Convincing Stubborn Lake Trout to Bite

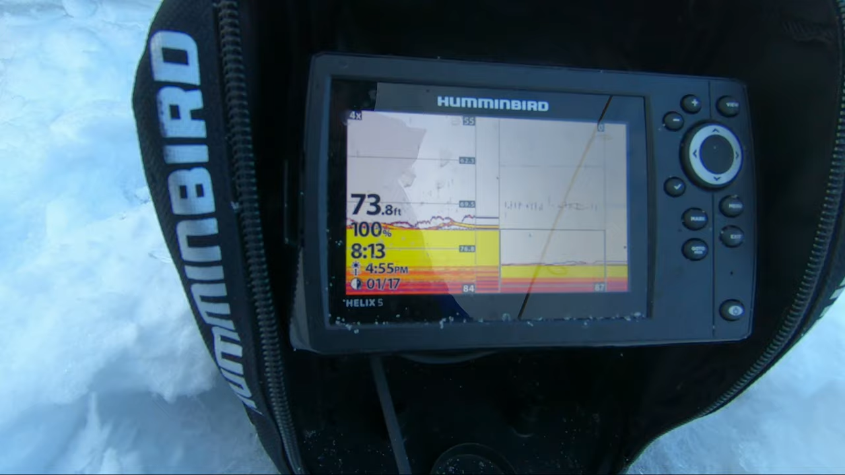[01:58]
On screen: depth 73.8 ft
You see how he's following me there? When I raise, he comes right after. I lower it to him. He's that yellow solid.
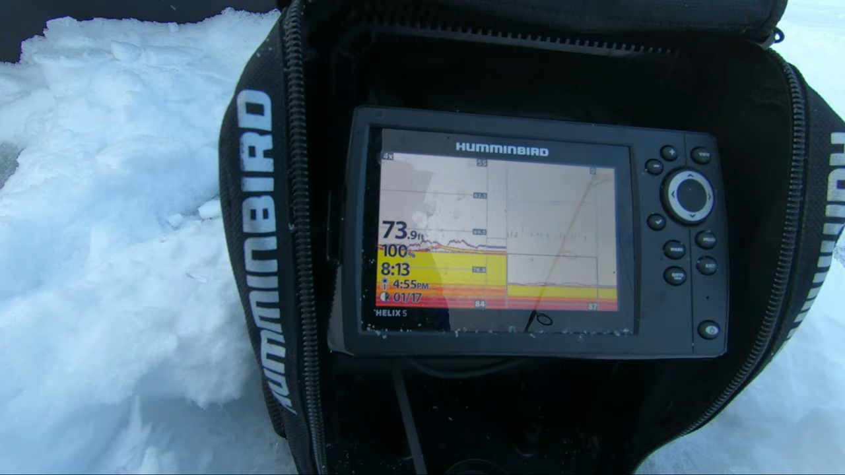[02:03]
On screen: depth 73.9 ft
Won't come in. Oh, no, he's coming up. He's coming up.